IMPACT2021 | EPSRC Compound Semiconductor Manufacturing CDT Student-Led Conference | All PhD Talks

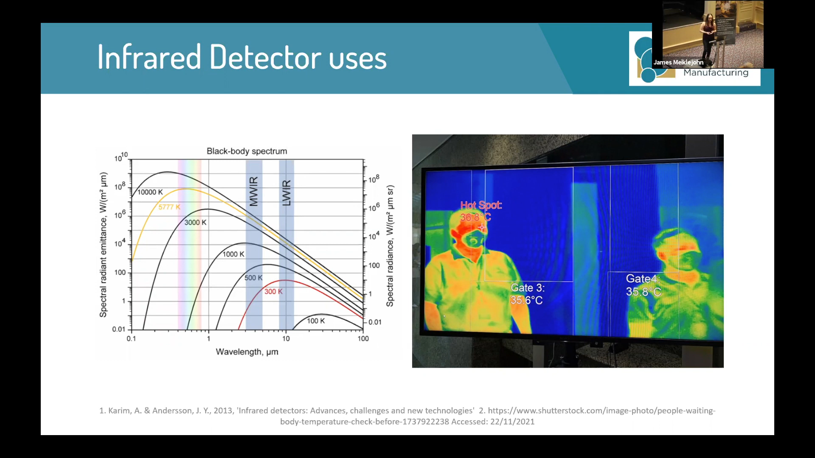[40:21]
In most recent years, during the pandemic in particular, infrared detectors could be used to check people's temperatures with a high temperature indicating that they had COVID. So, yeah, they're quite useful.